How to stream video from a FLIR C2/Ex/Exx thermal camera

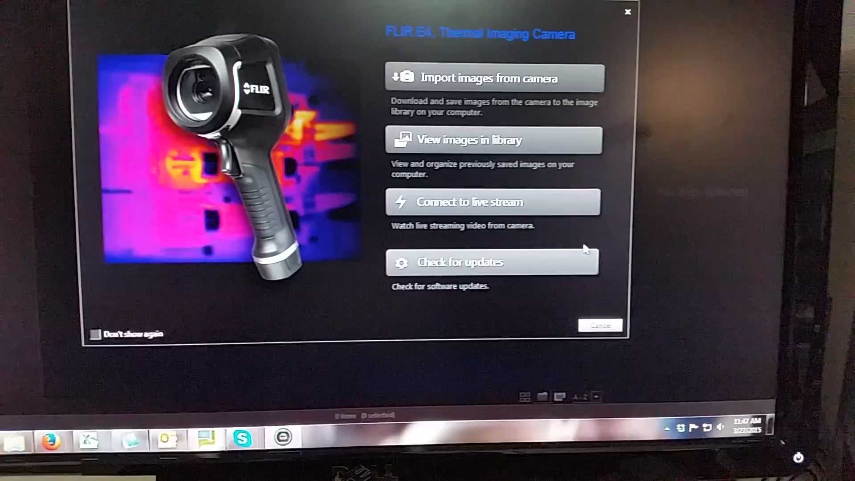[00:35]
And then when you launch FLIR Tools software, you'll see the option, connect to a live stream.
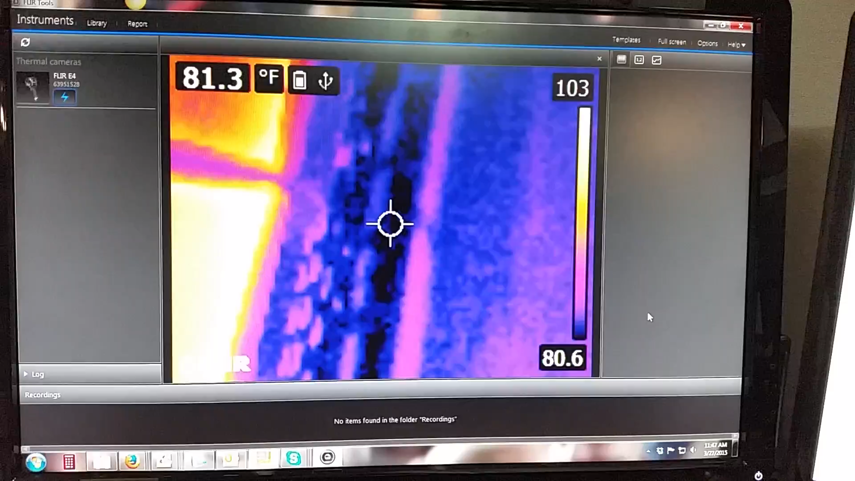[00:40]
On screen: spot 81.3°F
So this is not going to record what you're seeing, but if you want to make a display for a teaching lab, for a school or something else,
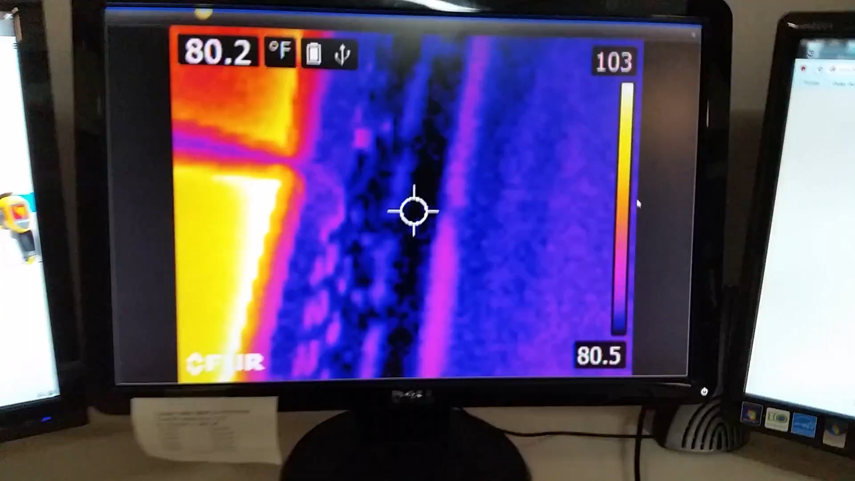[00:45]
On screen: spot 80.2°F
you can then take the output and you'll see it's just streaming, this is exactly what it's looking at.
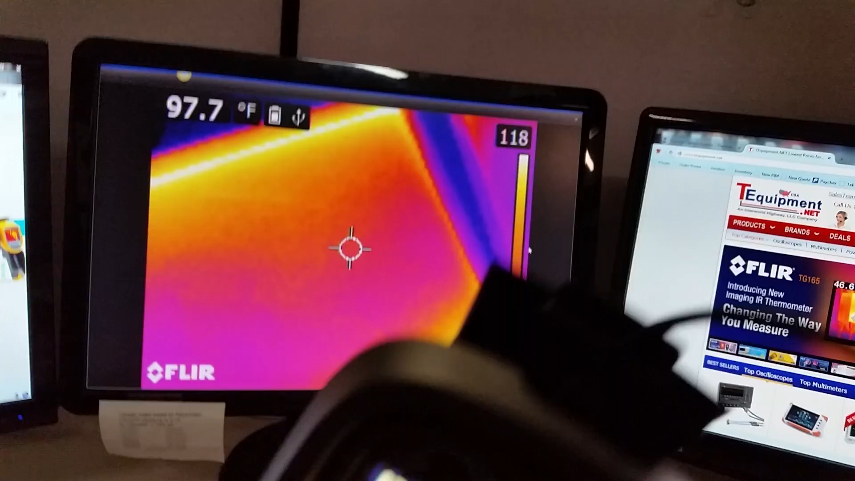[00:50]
On screen: spot 97.7°F
You can then take that image, or that window, and put it onto a projector.
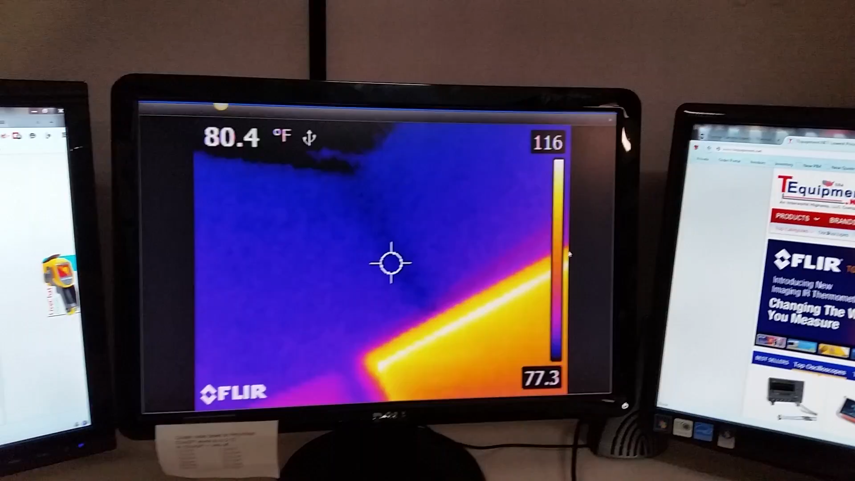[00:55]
On screen: spot 80.4°F
Or if you want to record it, you can use screen capture software. And now you can see exactly what the camera is seeing in real time.
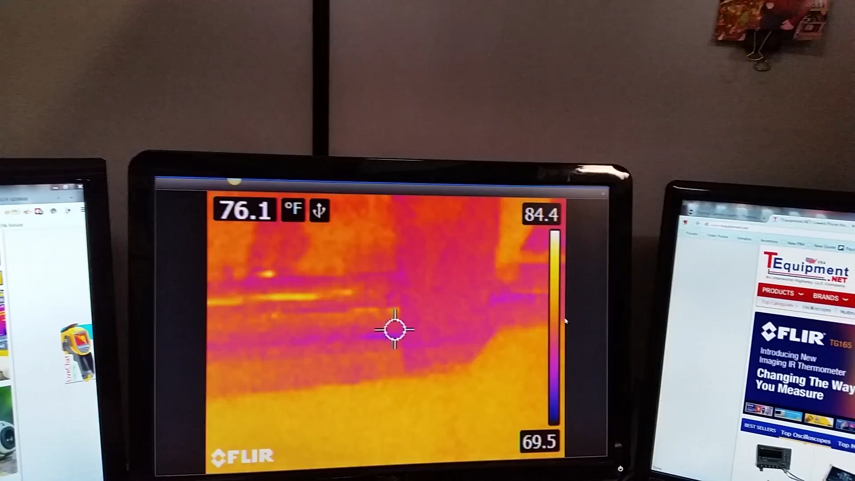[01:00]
On screen: spot 76.1°F
Now this is an unenhanced version of the image.
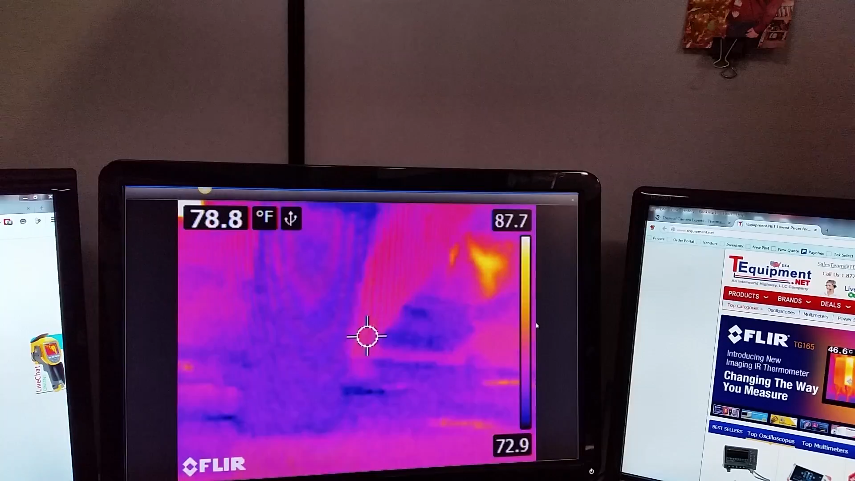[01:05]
On screen: spot 78.8°F
This is the standard thermal camera image showing the piping in my office building here.
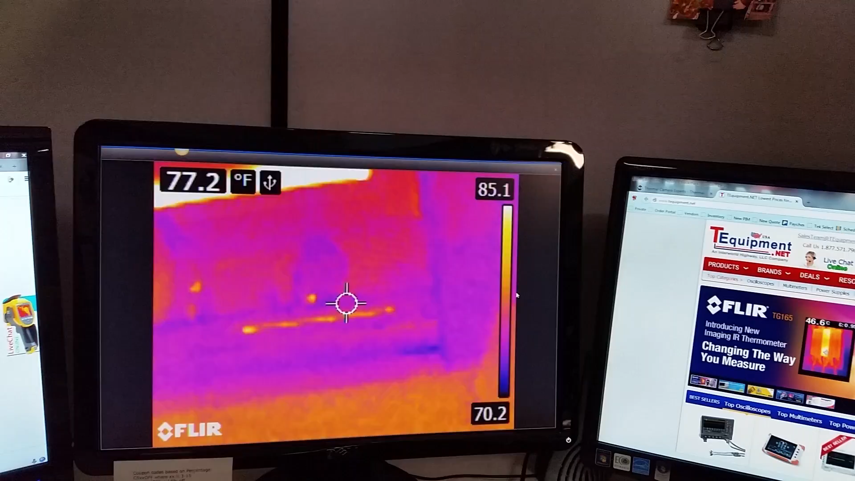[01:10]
On screen: spot 77.2°F
And if you want to see what it looks like with MSX enhancement, you'll see the image goes to MSX.
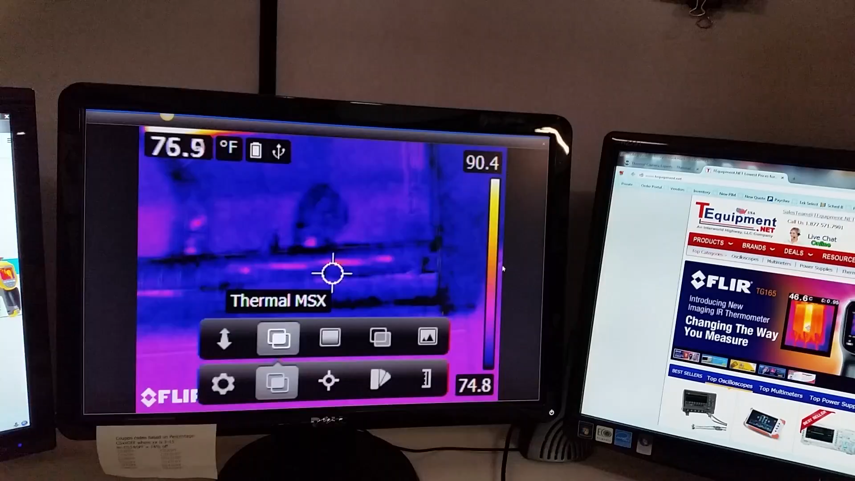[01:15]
On screen: spot 76.9°F
And now you can see the outlines much sharper of what you're seeing here.
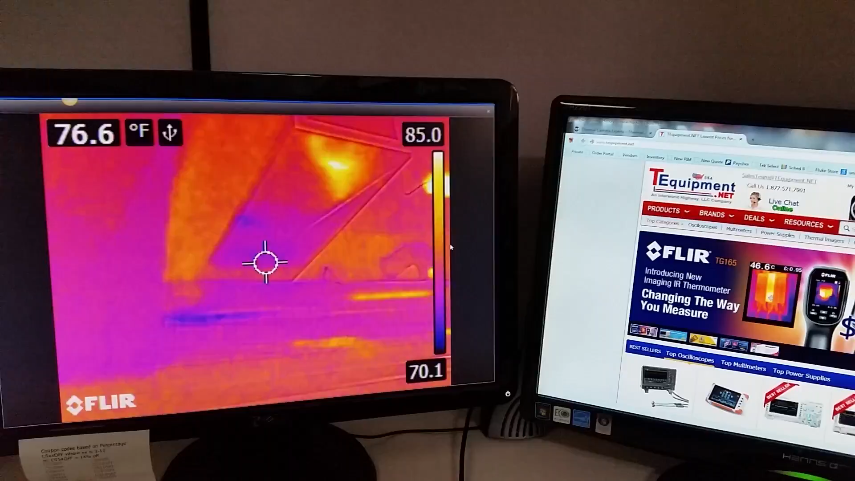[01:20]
On screen: spot 76.6°F
See the borders on the image and all that.
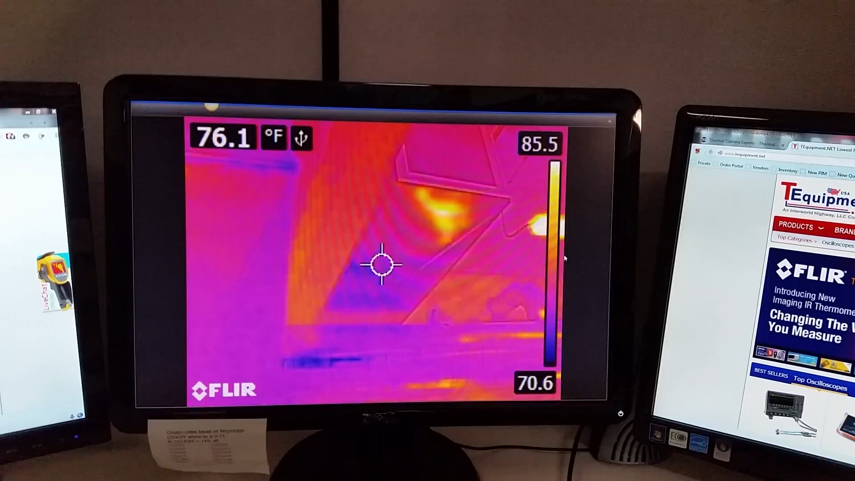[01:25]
On screen: spot 76.1°F
So here you go, streaming output from a FLIR camera to your computer,
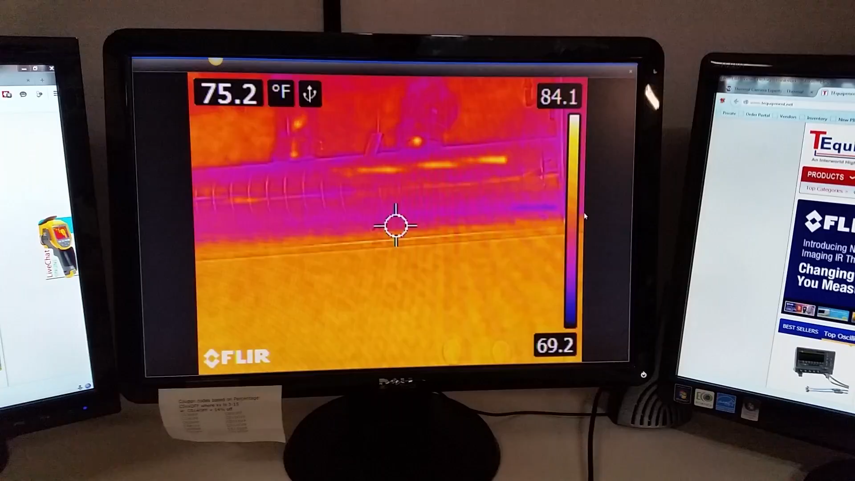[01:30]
On screen: spot 75.2°F
that you can then take and project onto a projector or recorded screen capture software. Any questions, please feel free to call us at 732-222-7077